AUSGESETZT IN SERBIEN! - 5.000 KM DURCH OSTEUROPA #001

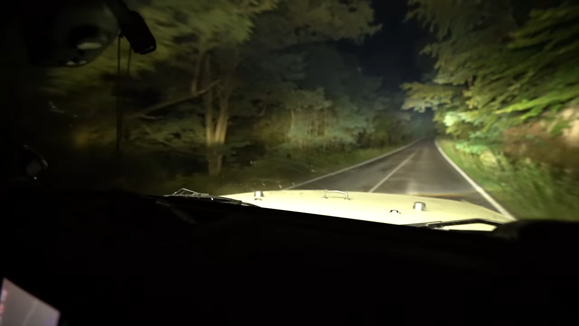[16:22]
Zickzack hin und her. Keine Ahnung, man sieht nicht mehr viel. Ja, und irgendwie ist es jetzt in der Gegend, weil wir haben die Autobahn gerade verlassen, da war noch was los.
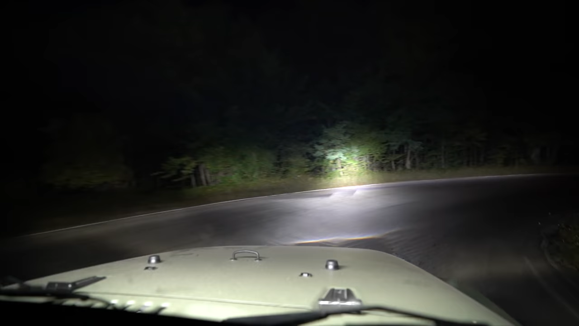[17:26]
Gut, dann fahren wir jetzt hier einfach mal in den Wald,
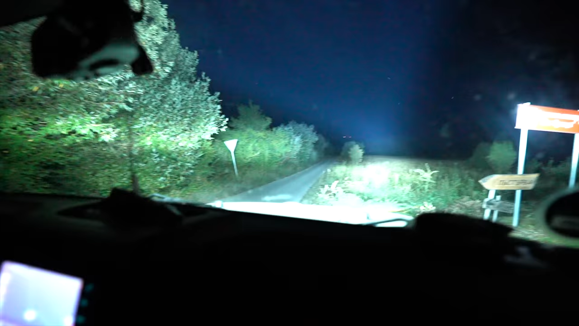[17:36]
wo irgendwelche Schilder mit irgendwelchen kyrillischen Buchstaben stehen. Also, was soll schon passieren? Ich meine, so fängt ja nicht jeder Horrorfilm an.